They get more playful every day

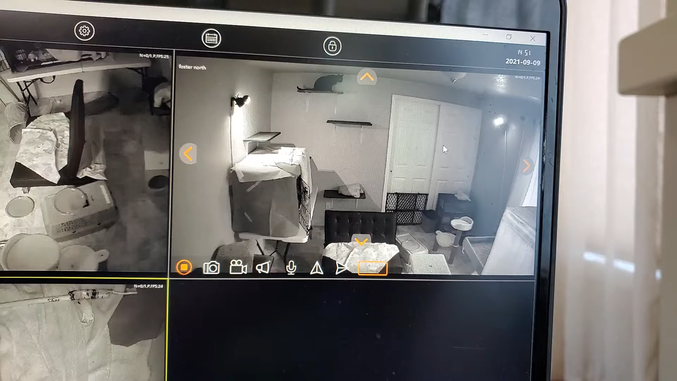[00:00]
She was just up on the cat tree, and then she was over on that shelf to the left, and now she's up on top here.
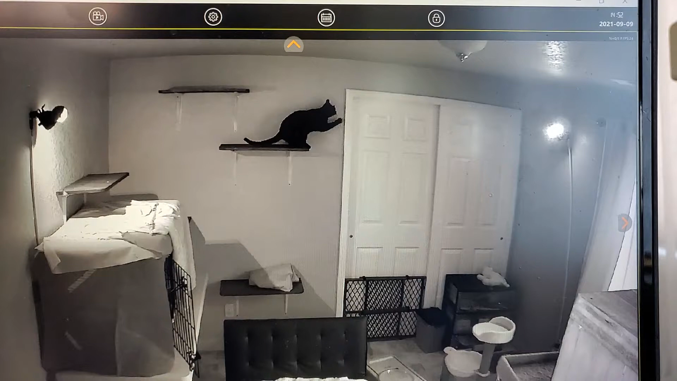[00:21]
I've seen cats do that before. I want to see if they can get in somewhere. Well, look, there's Mikey. Hello, Mikey. Oh, this is good.
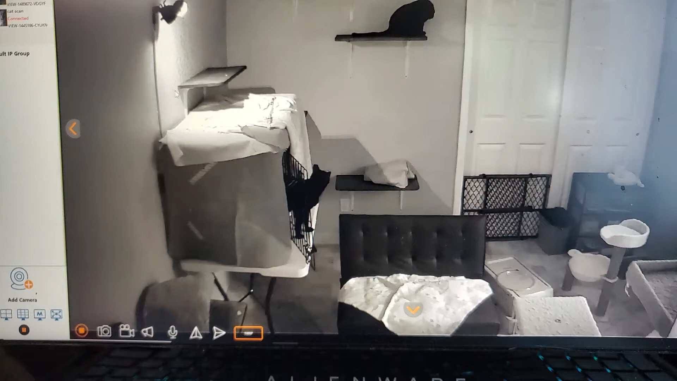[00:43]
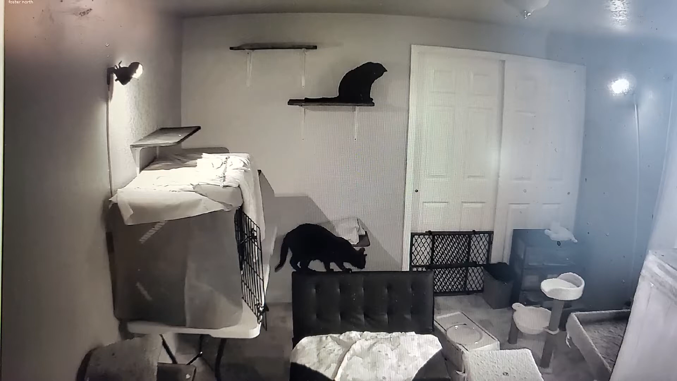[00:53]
Look at this. I have the microphone on so they can hear my voice. Let's see what Beanie's doing. Beanie doesn't come down and play. Beanie. There's Beanie.